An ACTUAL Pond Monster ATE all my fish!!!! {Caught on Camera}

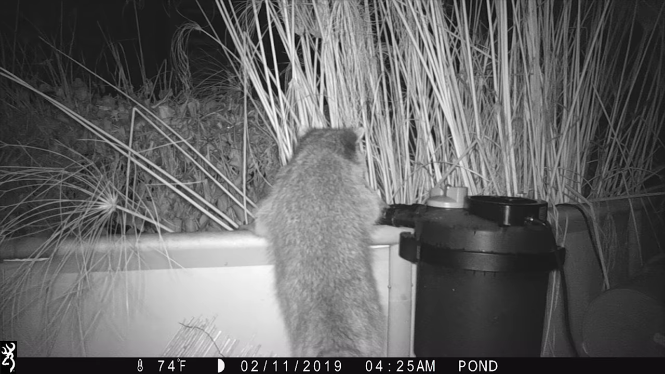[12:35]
in there catching something I'm not sure what that
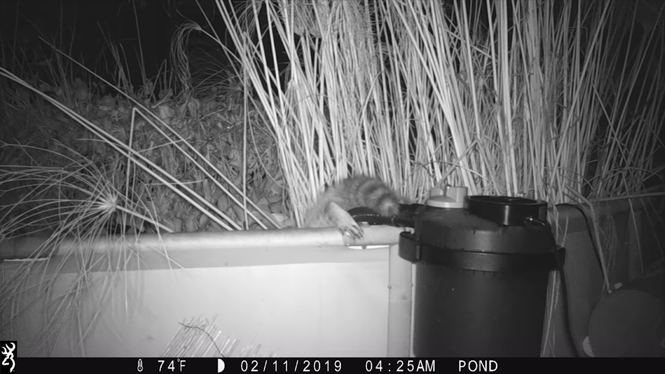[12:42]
raccoon was doing in the pond